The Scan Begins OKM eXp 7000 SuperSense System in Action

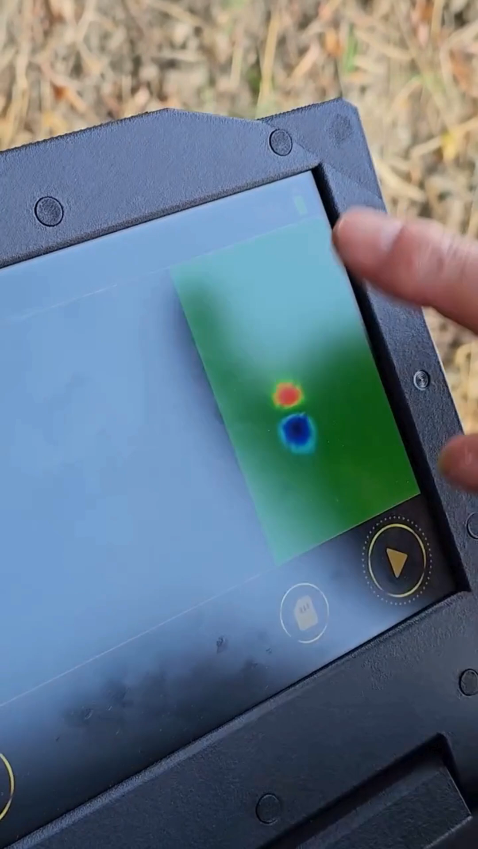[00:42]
but you can see there's definitely a target in the middle of the screen or the middle of the scan field.
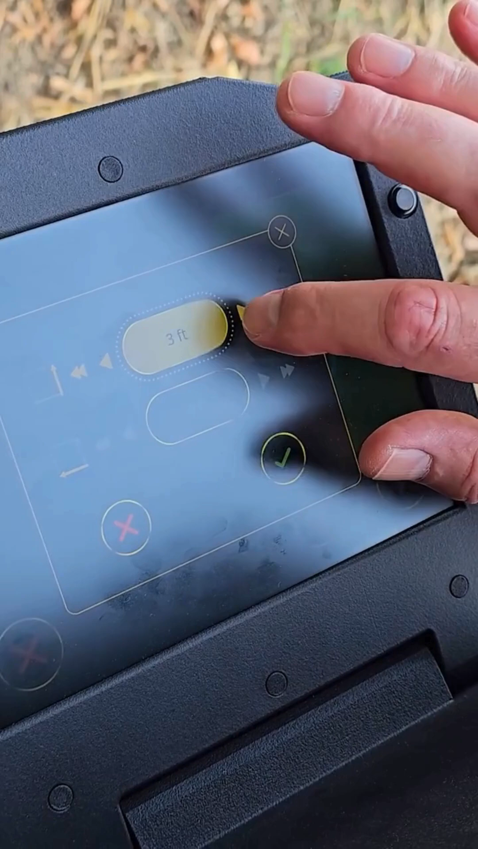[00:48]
So here we're setting our scan
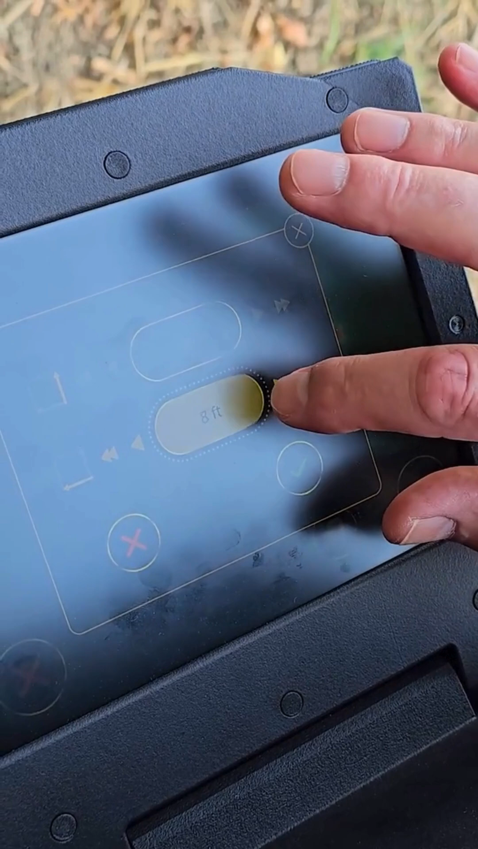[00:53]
length and scan width and
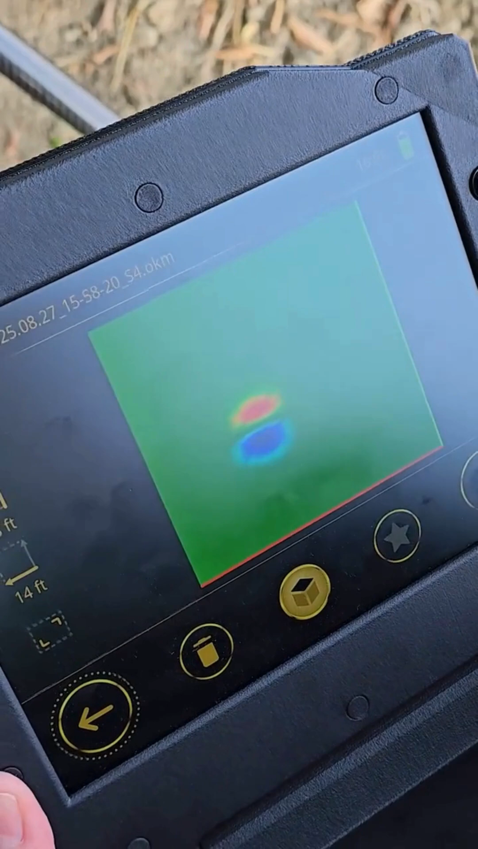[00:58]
there you can see there's something very,
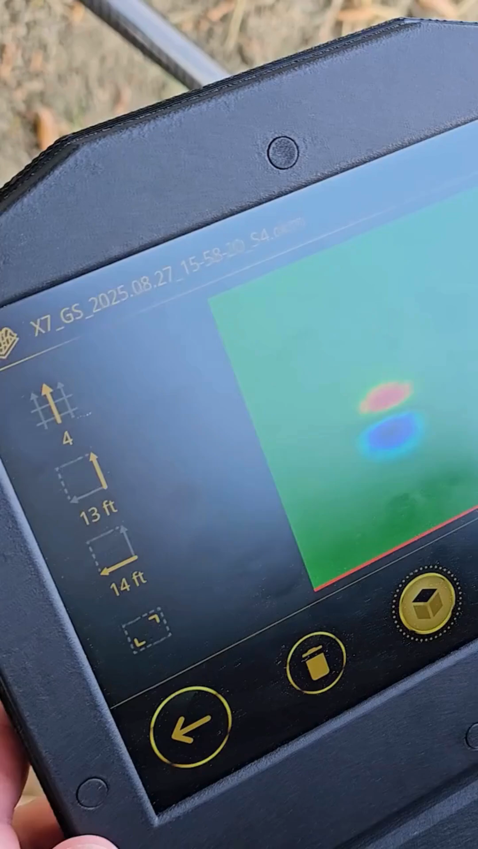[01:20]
the target that was on the edge of our previous scan field. We found it, we've got really good margins.